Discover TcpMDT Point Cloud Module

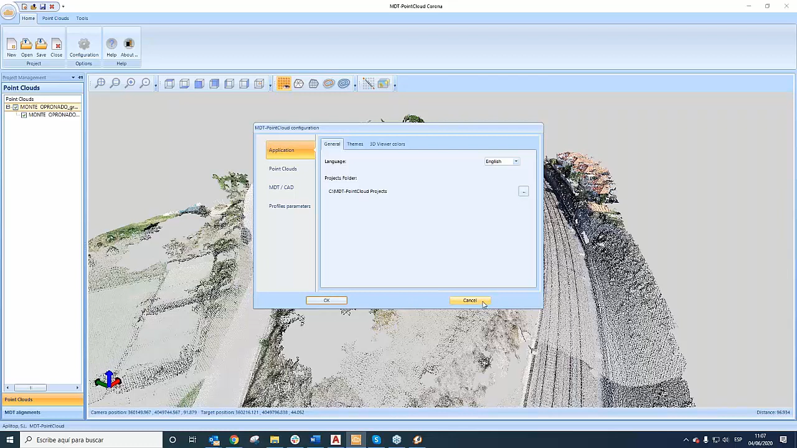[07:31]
The first one, home, is only to setting up the different parameters in the application, like a color, languages, etc. Okay, like another kind of application. But mainly the second one and the third one are the mainly tasks that we can offer. AppliTot offer us different tools to manage the point cloud. Point cloud tabs offer us how to work with them, for example, to load, to import, to export, to filter
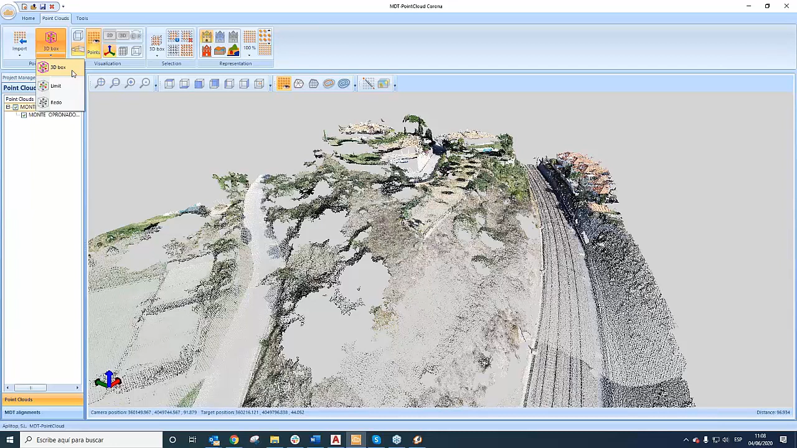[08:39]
to cut or to trim one point cloud to cut in another point cloud smaller to work with this easier. Okay. It's a one kind of work. We select the limit, the boundary limit, okay, to cut. Okay, it's easy to work with this. Okay, we are going to the set. Okay, and now we have another option to visualize the point cloud, like ortho image is this kind of view.
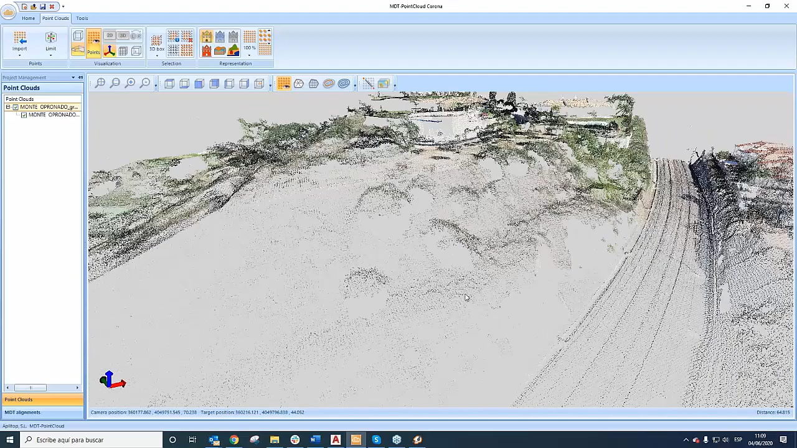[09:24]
Okay, or in this case we can use a perspective view like this. For me, I like to match this kind of view because it's a realistic view of the terrain. No, it's very easy and very practical.
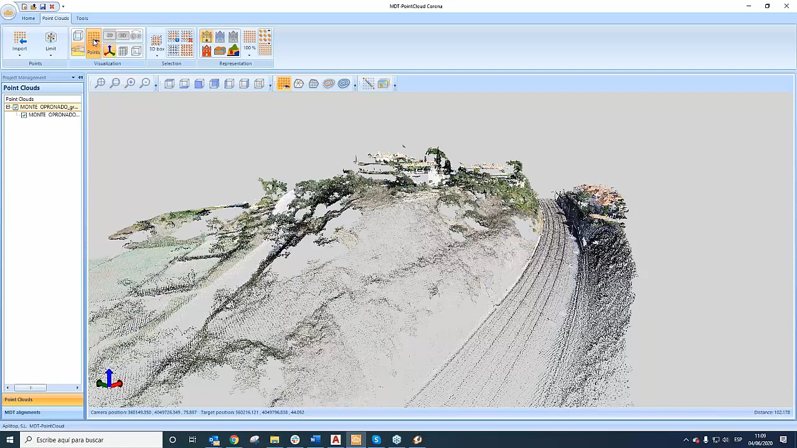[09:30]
Now we can hide or visualize at the real time to show
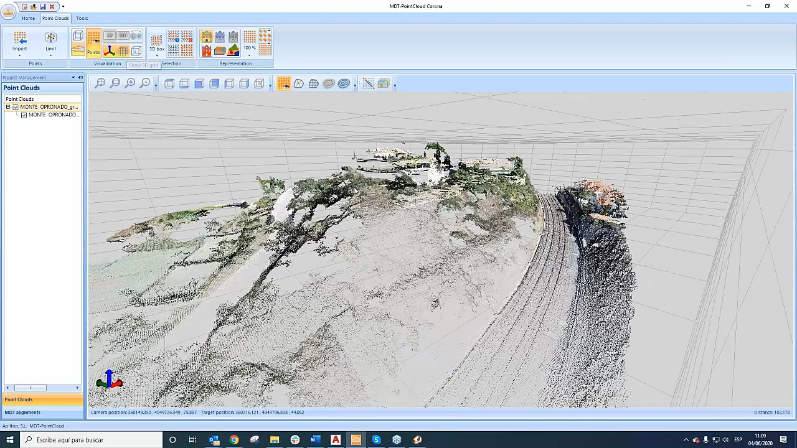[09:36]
the grid 3D of the boundary of the point cloud,
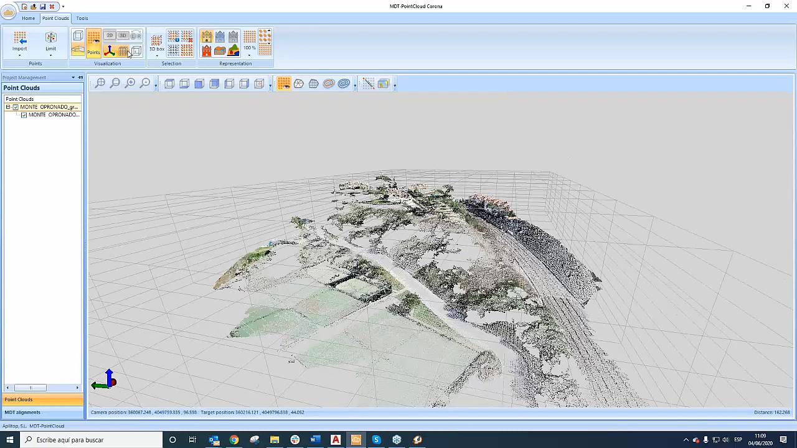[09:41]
to show the limits there, or even the target show. Okay, to show the target where we are going to see. Okay, and now different tool for selection the point.
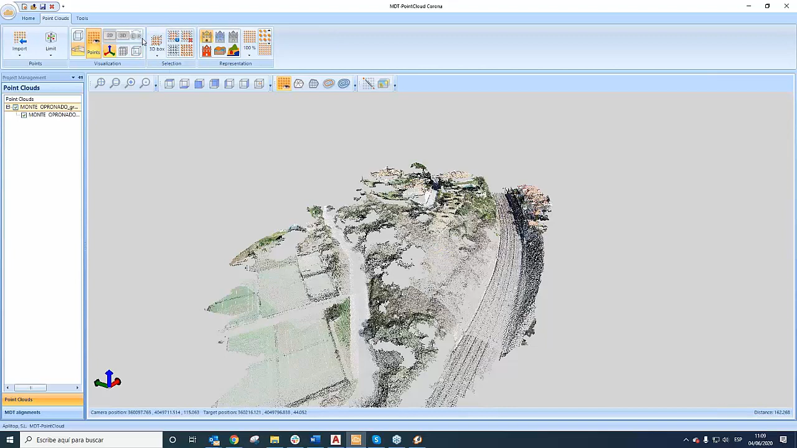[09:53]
In this kind, we can select point by point or by rectangle, polyline, or even the last weight,
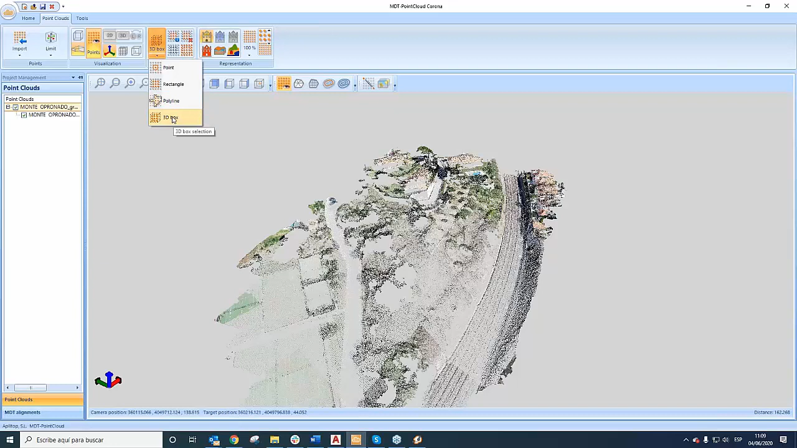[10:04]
the 3D box, define a 3D box, okay?
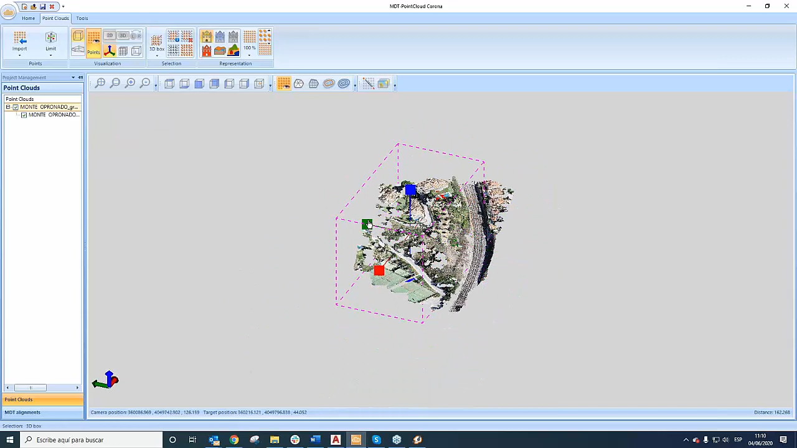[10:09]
We can change and selecting one area that we are going to select, okay?
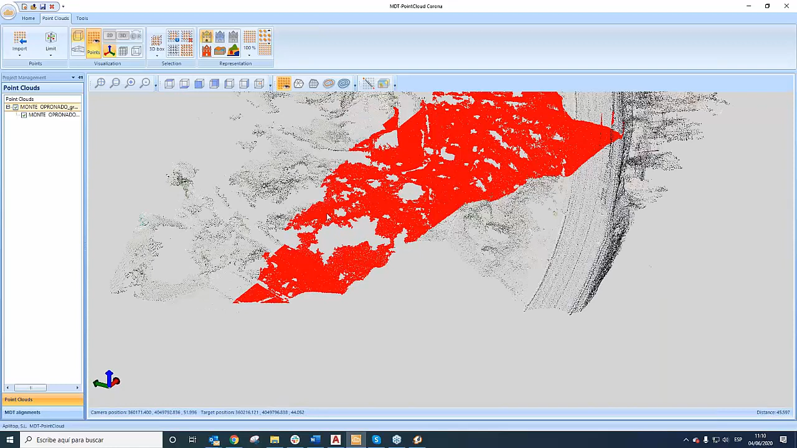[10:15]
It's easy way to work with this, to maybe to hide, for example,
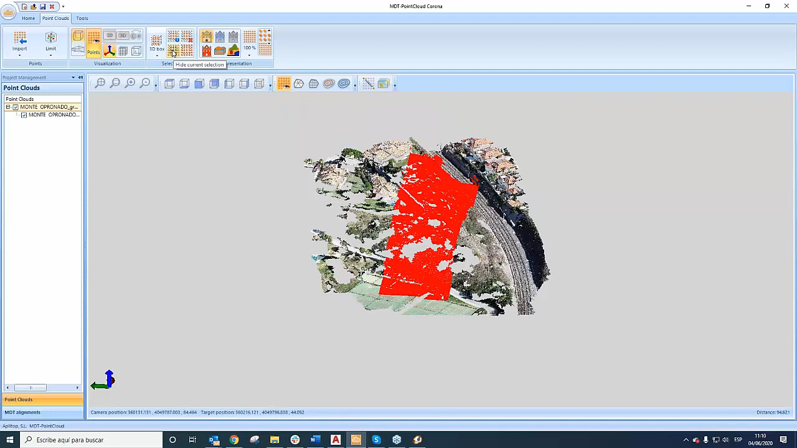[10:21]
hide this part of the point of cloud, etc. Okay, it's different to extract this way, because in one way to selecting the point that you want to work, and another way you extract only the selection, okay, by filter that you have here, okay, that you get a new point cloud.
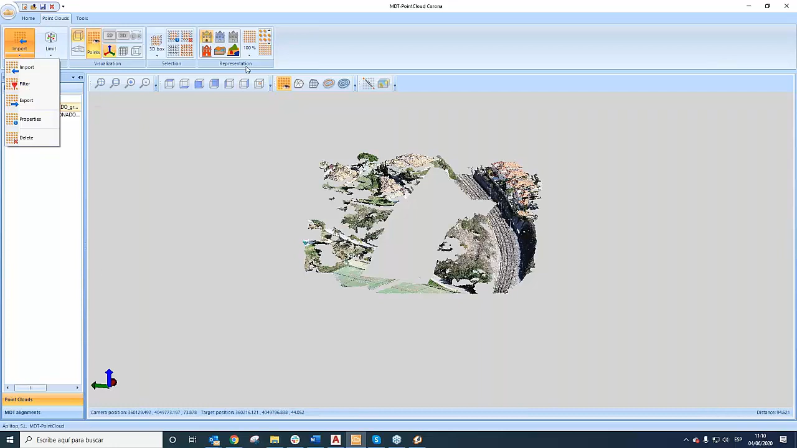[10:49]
And finally, we could represent the, I'm going to restart everything.
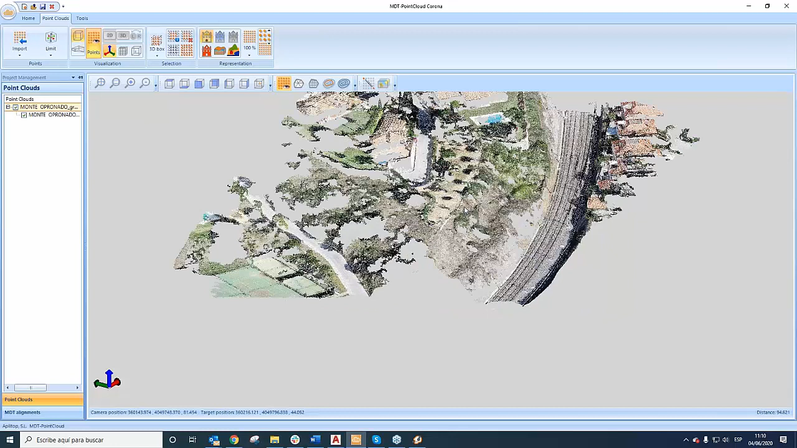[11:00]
We could represent the point cloud in different ways. For example, in this case, it's a natural color.
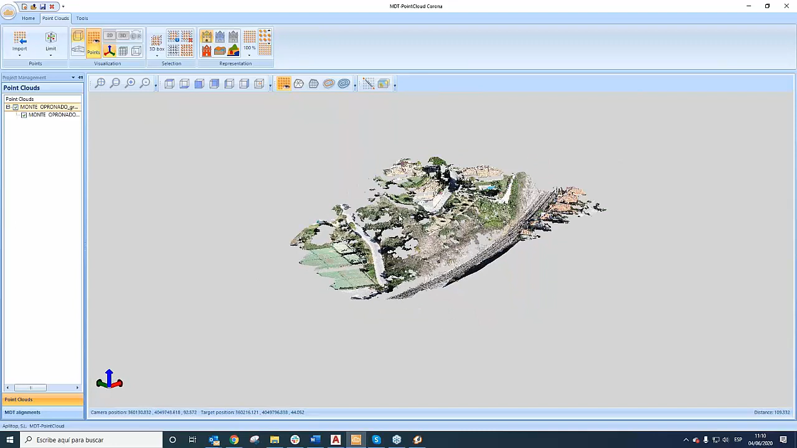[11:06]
It's this option, okay? Natural color. This is the color of the point cloud, okay? Or we can use a gradient color if we have the point cloud from the sensor, the LIDAR sensor, for example. We can see, we can watch
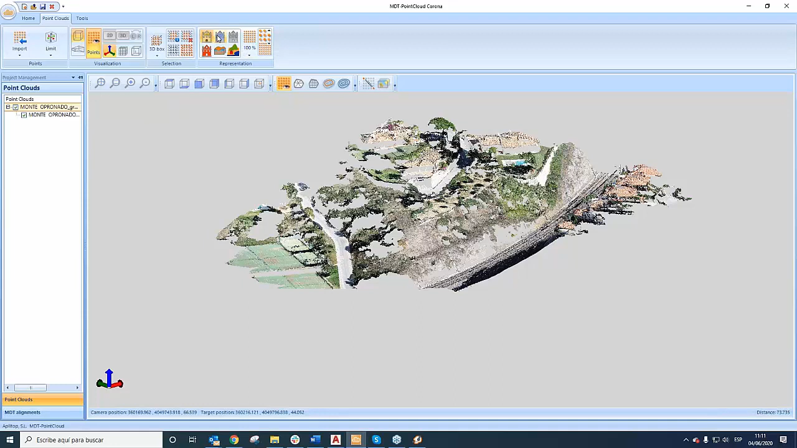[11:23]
the gradient, the intensity of each point, okay, or by color.
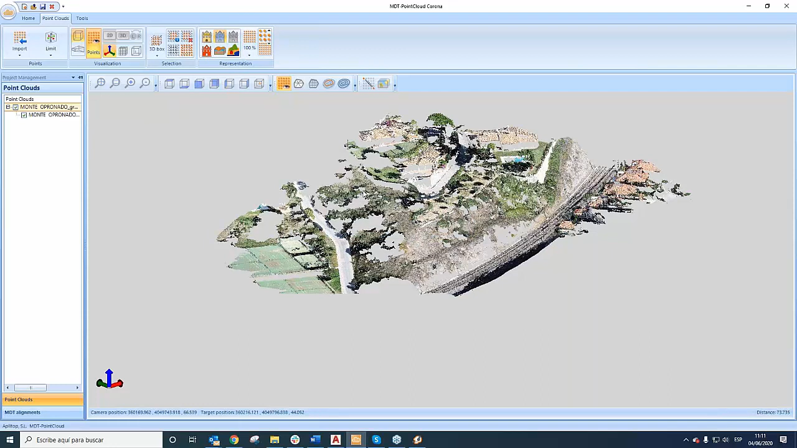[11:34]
In this case, is not useful for this example,
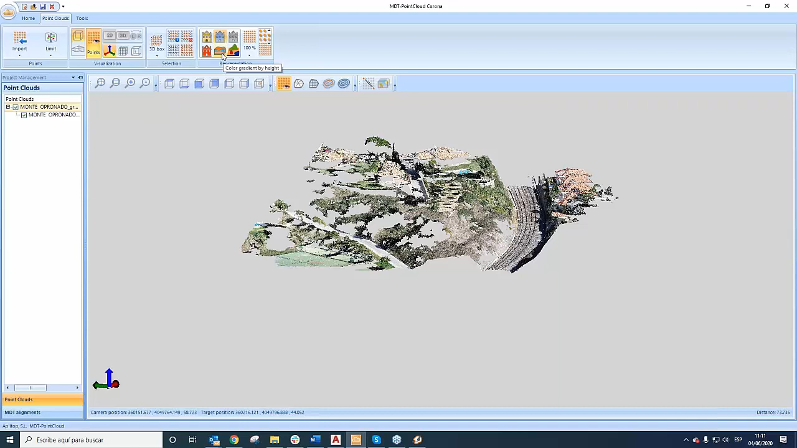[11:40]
but we can use too the gradient color by height, okay. I'm going to click on there,
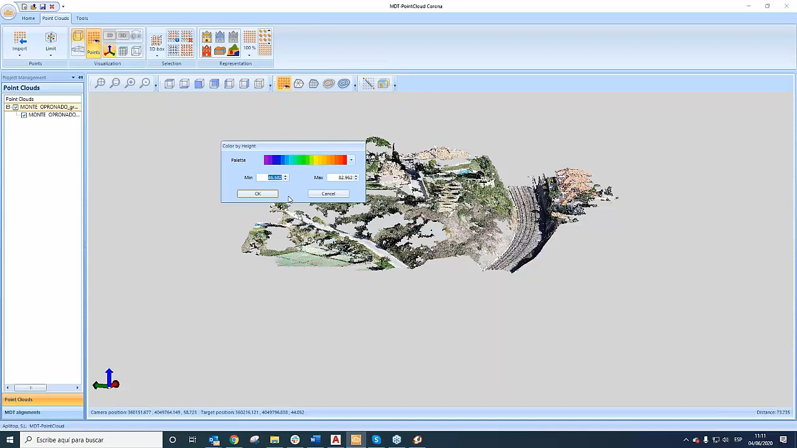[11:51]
show the palette of the color between the minimum high and the maximum high, okay,
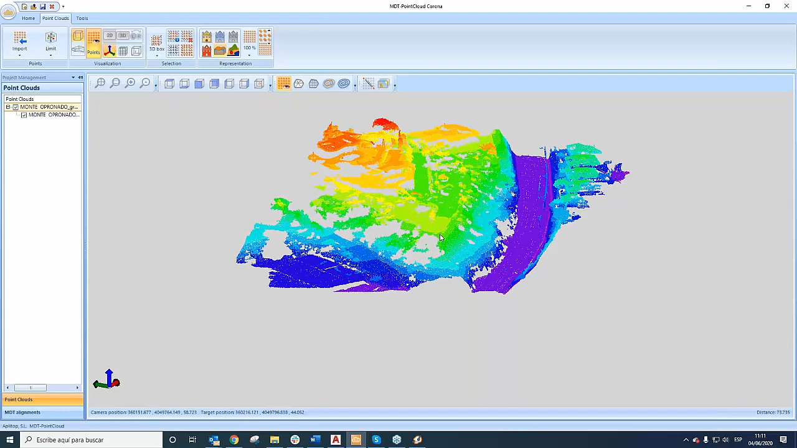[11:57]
and so the color the each point depending on the high.
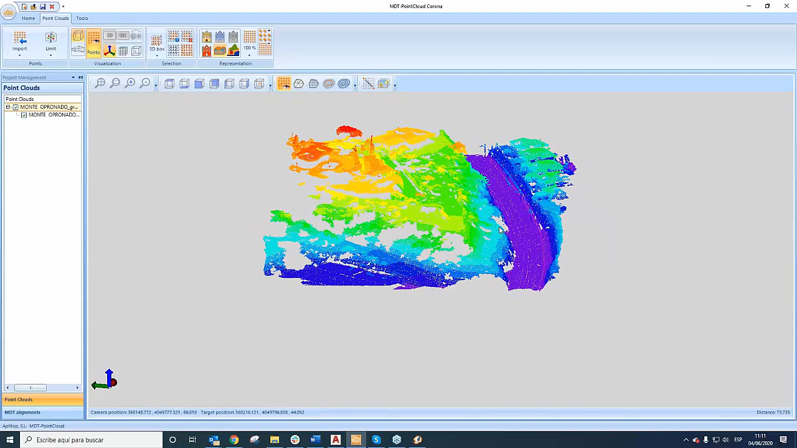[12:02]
In this case, you can realize
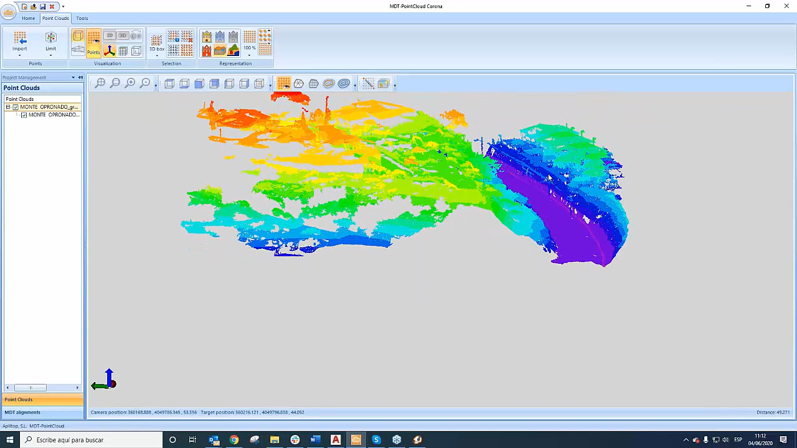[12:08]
the catenaria, the cable of the electrical cable that they are here in the trench,
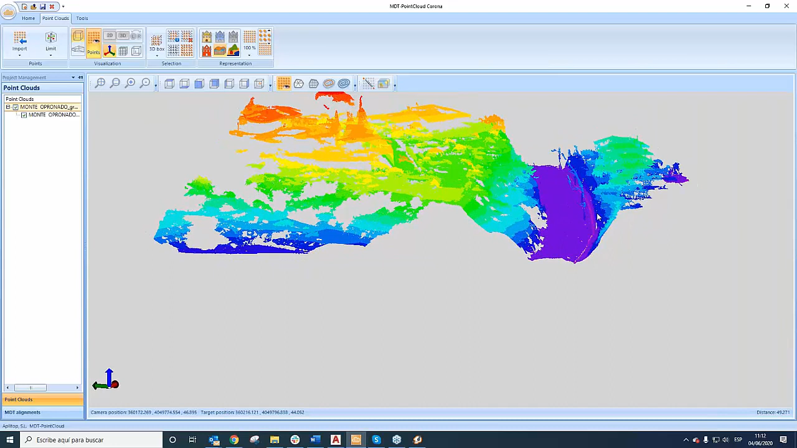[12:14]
the real trench, no, is easier to weigh.
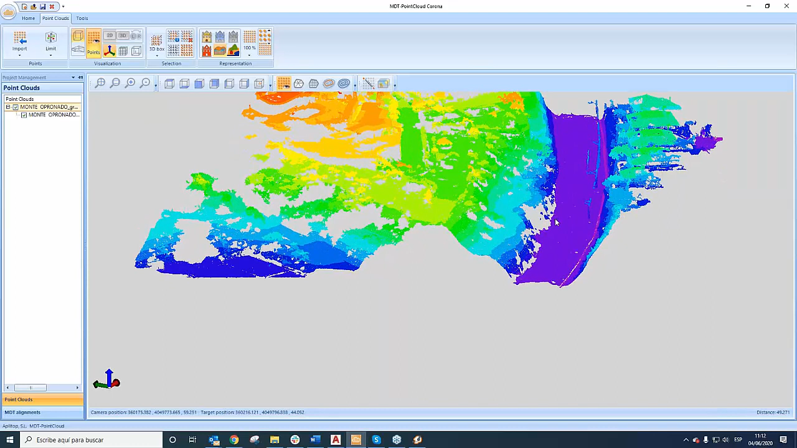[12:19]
And finally, we could represent by category.
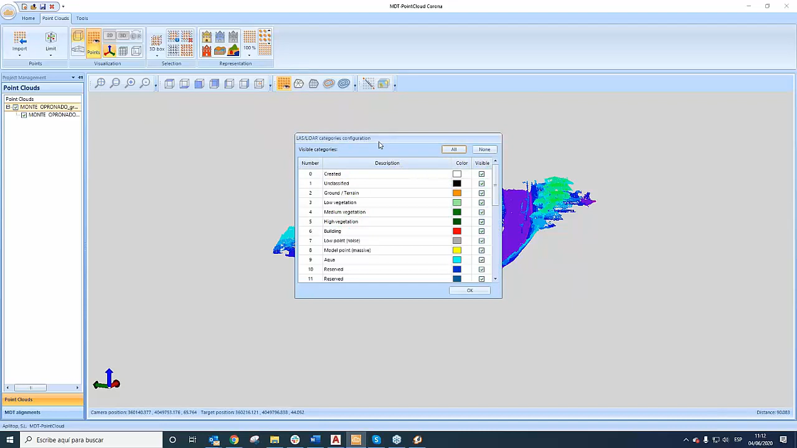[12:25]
It depends of the sensor, or maybe in this case, the sample was tiny by DroneFly and processed by Pix4D. So we can get the different categories from each point, okay?
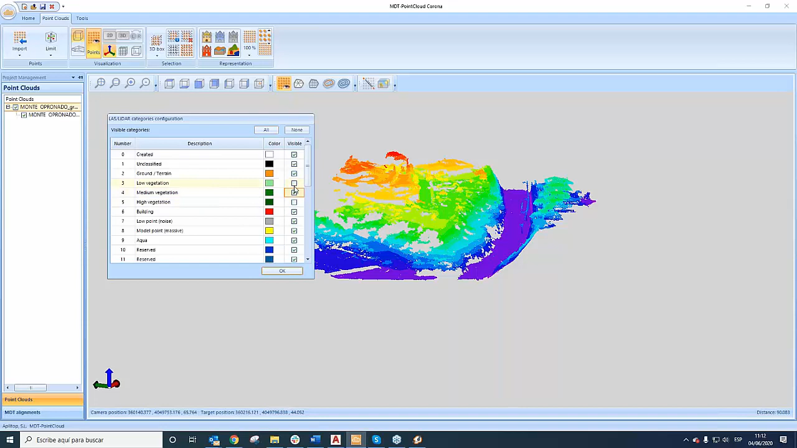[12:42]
We can show each kind of category. We can show this category, okay? We can see different category here, okay, how to represent the point cloud.